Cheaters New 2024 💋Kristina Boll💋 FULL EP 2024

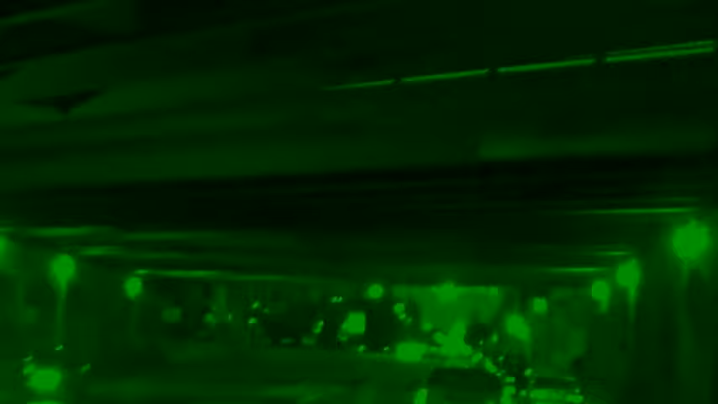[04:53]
Kareem travels through town with a cheaters detective covertly in tow. The suspect turns into a parking lot where Tony waits for him.
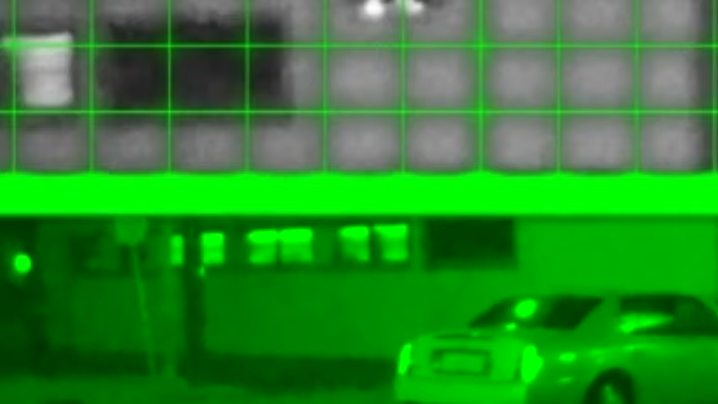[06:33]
A few moments later, we see this unknown vehicle park.